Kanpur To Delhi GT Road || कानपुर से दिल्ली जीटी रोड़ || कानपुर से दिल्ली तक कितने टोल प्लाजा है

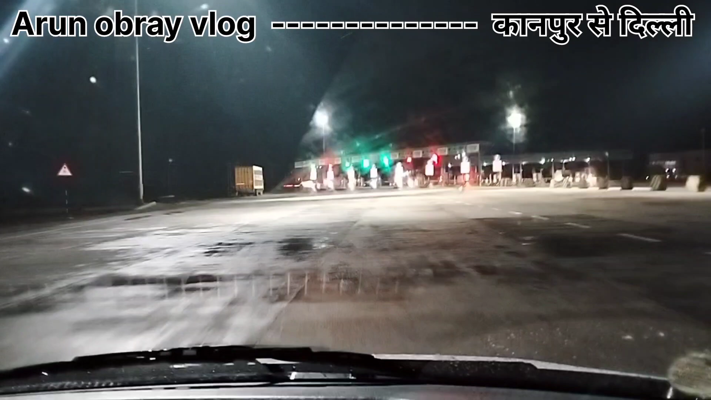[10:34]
पकटेगा तो यह देखी आप वारिस का मज़ा काफी यादा वारिस हुई है यहां पर मैं अभी फिसटे टूल कली निकलता हूँ हुँ है क्वैं यह आचका हूं
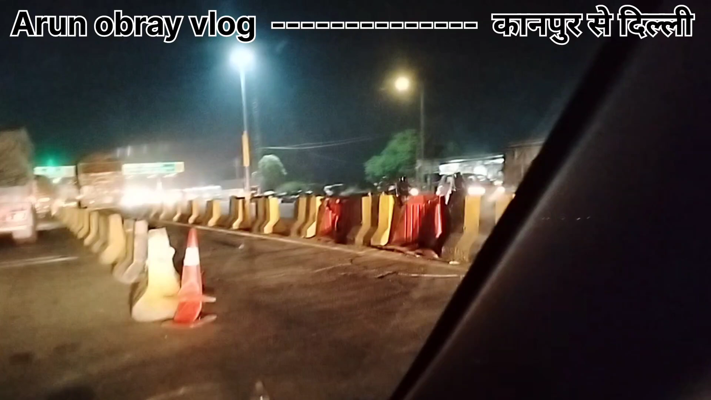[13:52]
दिल्ली आप जाएंगे तो यह लास्ट टोल पड़ेगा है तो यहां पर टोल में देख रहे हैं कि
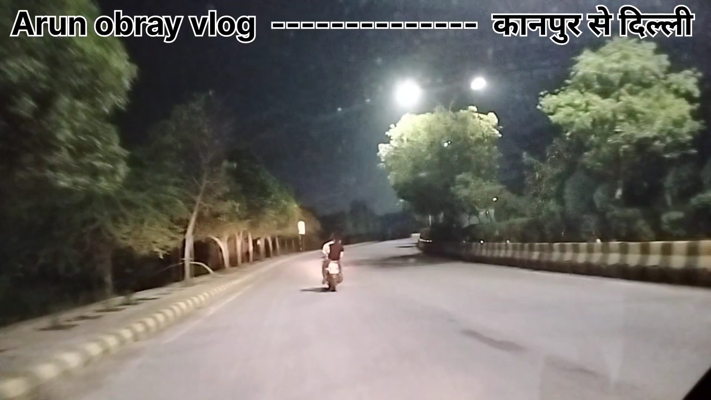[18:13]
है है है है यह आद यह फरेंट जहां आना था हदीदी के गर के सामगे आचका हूं कहार देखे कि यह गेट है अभी उनका